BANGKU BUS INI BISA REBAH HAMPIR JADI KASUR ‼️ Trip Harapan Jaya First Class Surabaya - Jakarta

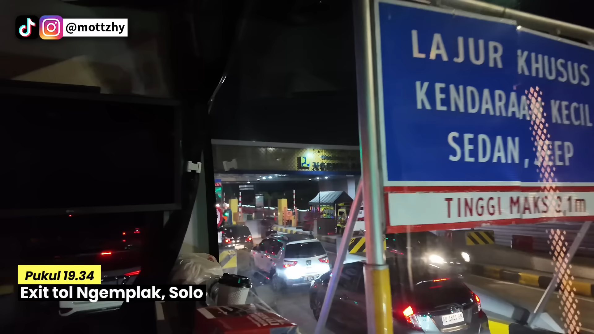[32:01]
bus exit tol di Ngemplak di kota Solo untuk melakukan penjemputan penumpang di titik yang keempat dan kelima.
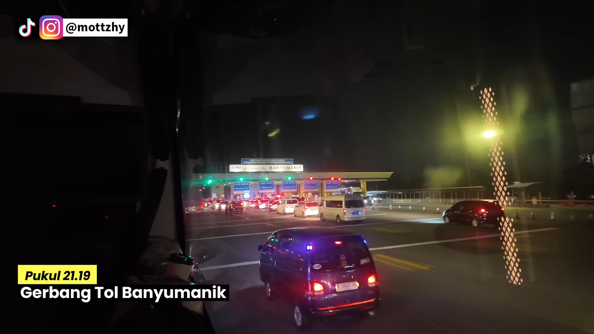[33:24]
ditandai dengan gerbang tol Banyumanik. Di sini akan jadi titik penjemputan terakhir atau yang keenam, yaitu di Agen Harapan Jaya yang ada di daerah Candisari, Kota Semarang.
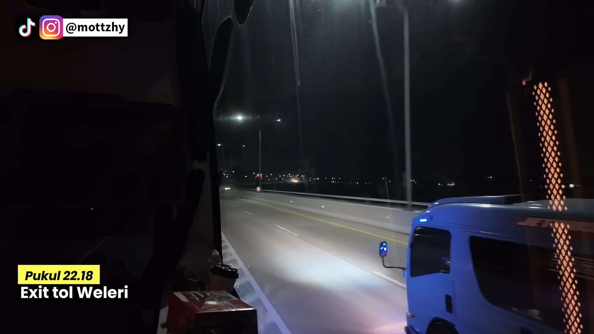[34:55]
Nah, ini adalah part yang saya kurang suka sebenarnya sebagai penumpang bus Harapan Jaya.
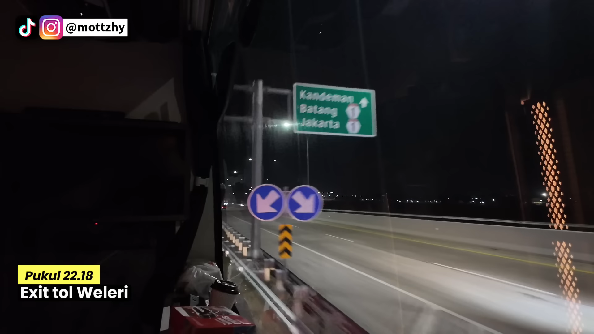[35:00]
Bus ini harus melewati pos kontrol pemeriksaan
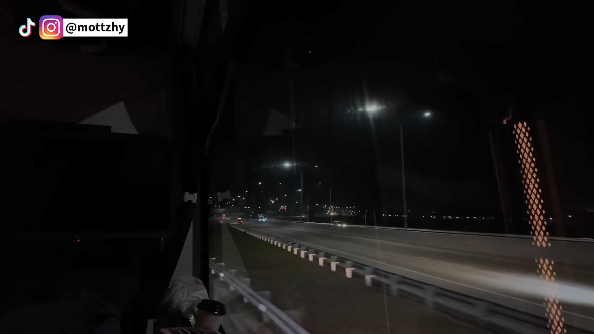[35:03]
yang lokasinya ada di rumah makan Sari Rasa di Weleri, di mana jaraknya tuh lumayan juga dari exit tol.